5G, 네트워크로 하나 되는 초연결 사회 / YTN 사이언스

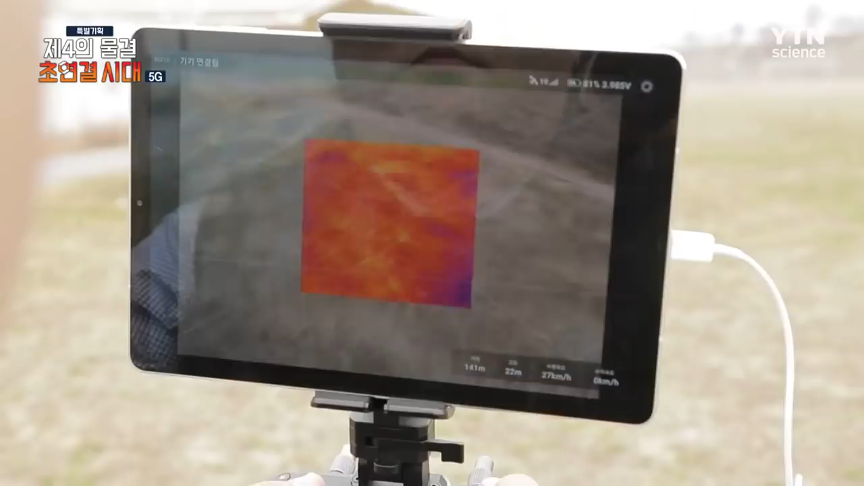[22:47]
또 육안으로 식별이 불가능한 것까지 꿰뚫어보는 열 화상 데이터 전송 기능이 보강됐죠.
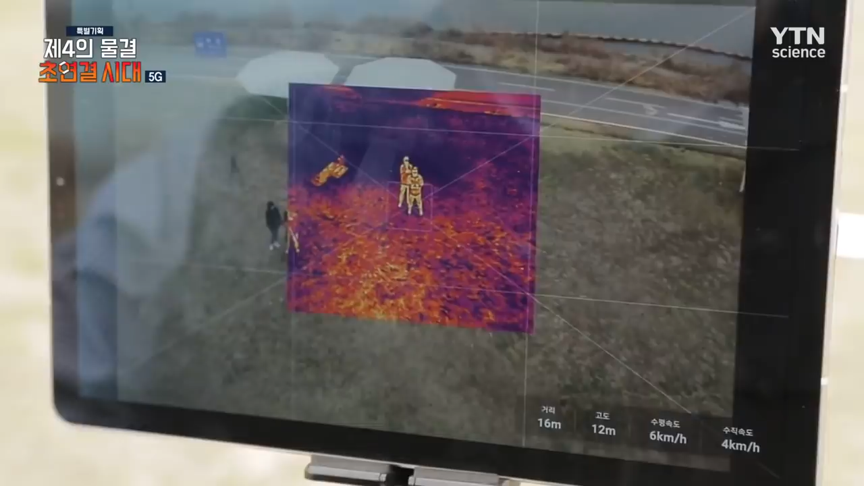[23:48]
드론을 활용한 관제 시스템은 기존에는 단순히 영상만 가지고 관제를 했었다면